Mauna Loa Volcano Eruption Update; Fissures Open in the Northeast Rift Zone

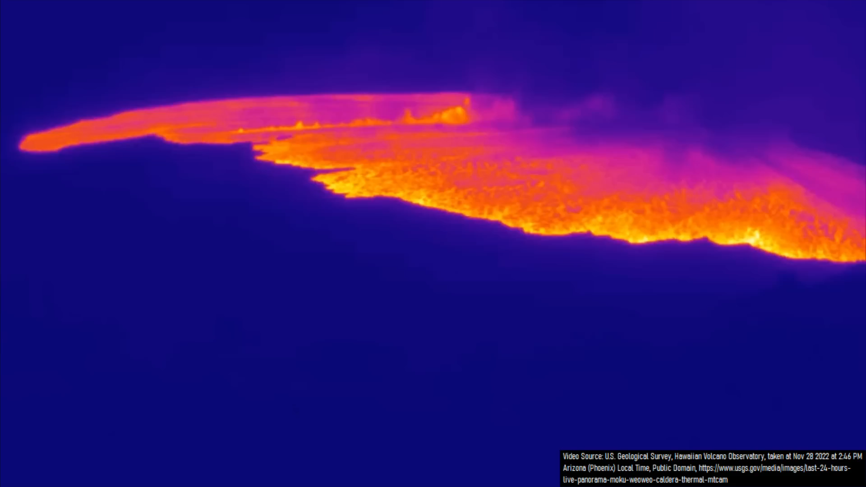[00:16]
After the first several hours of eruptive activity, which consisted of fissures erupting fountains of lava confined to Mauna Loa's summit caldera, the intensity of heat signatures at the summit soon decreased.